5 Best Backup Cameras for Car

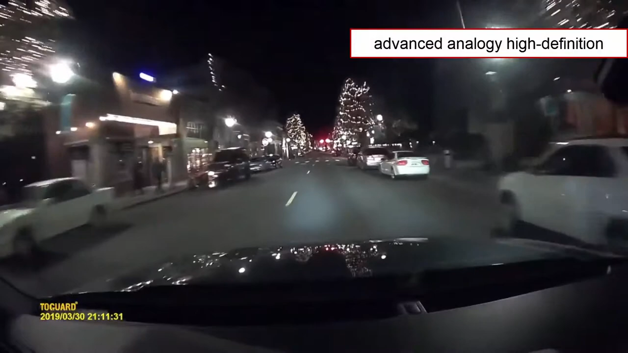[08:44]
the 1080p backup camera enhances a night vision in low light conditions and prevents video overexposure while driving and backing up,
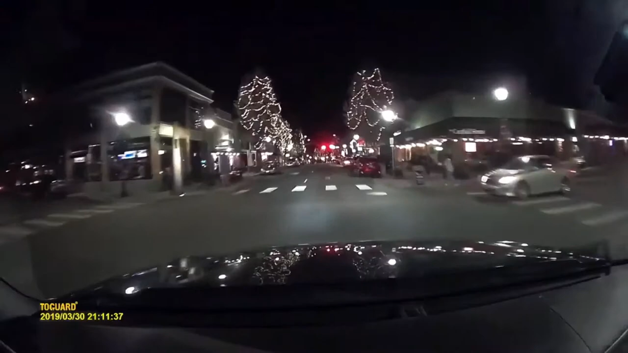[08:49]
giving you an exceptionally sharp image at night.